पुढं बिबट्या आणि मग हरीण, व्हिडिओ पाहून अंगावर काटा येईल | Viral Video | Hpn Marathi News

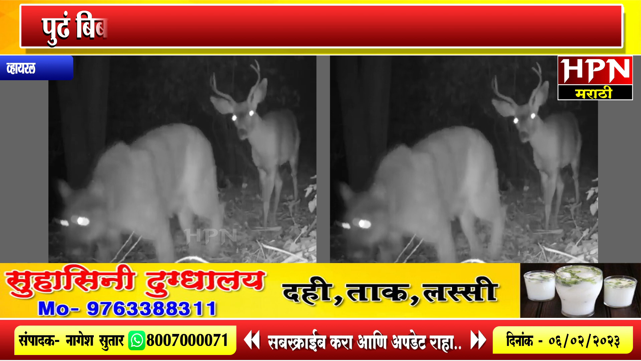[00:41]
आणी हरिन रातरी चा अंधारात सोबत सालताना दिसता है। हाँ वीडियो पाहुन तुम्हा लाही आच्चे रिवाटेल। हे असर कसर काई शक्या है असर प्रश्ण तुम्हा मनात आला शिवाई रहना नही।